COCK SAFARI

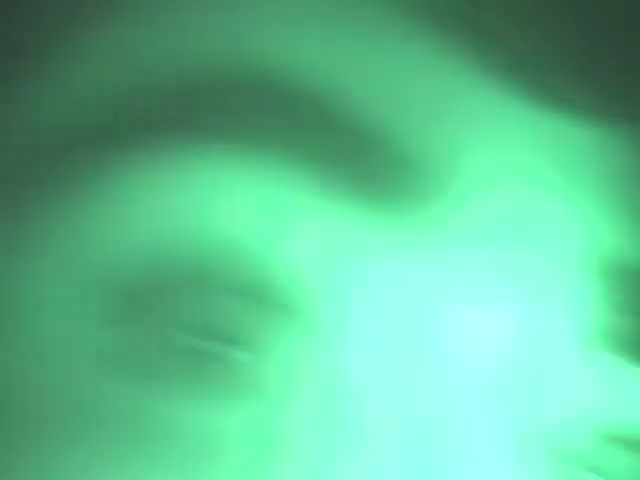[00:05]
that's an alligator I mean face-to-face with an alligator see this yeah
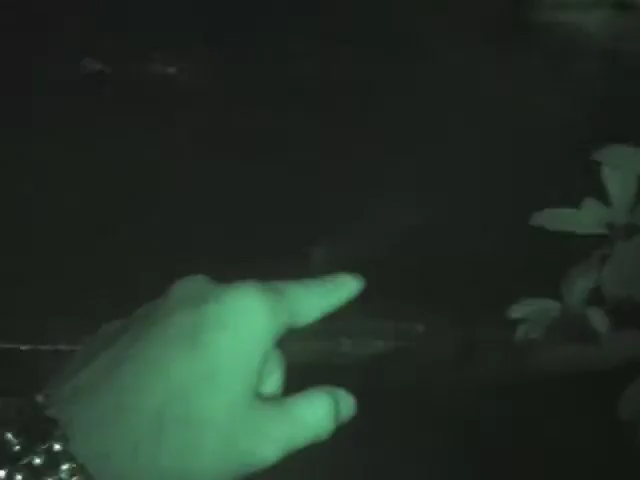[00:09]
right there it's an alligator you
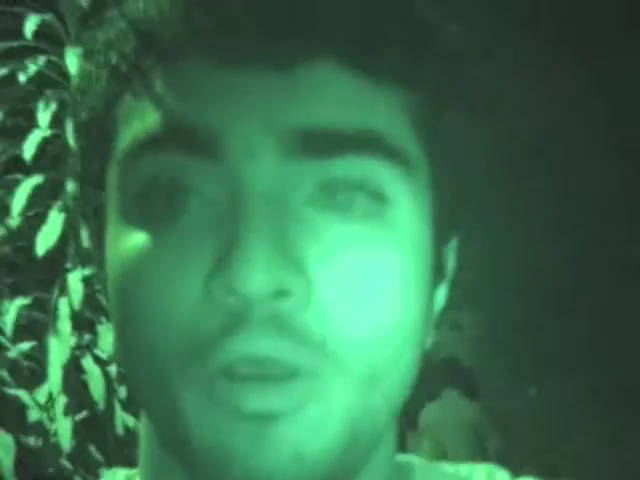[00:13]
are not trying to the most dangerous place on earth they are on a quest
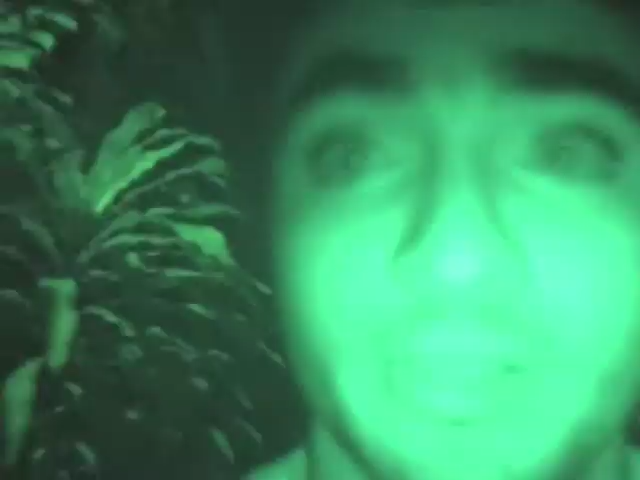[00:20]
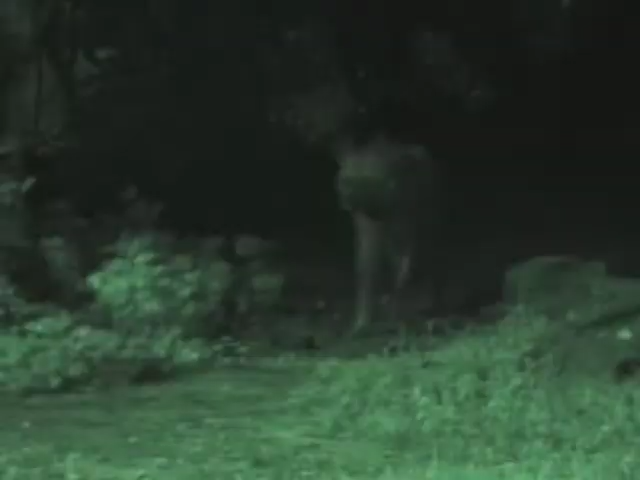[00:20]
a hyena is coming near me I
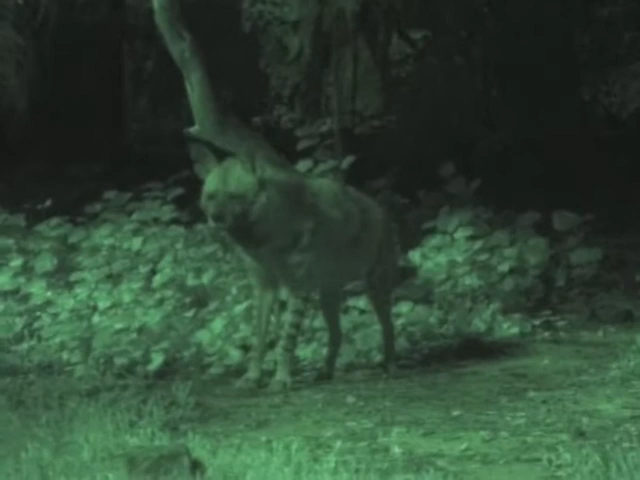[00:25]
see you now let's go see some bats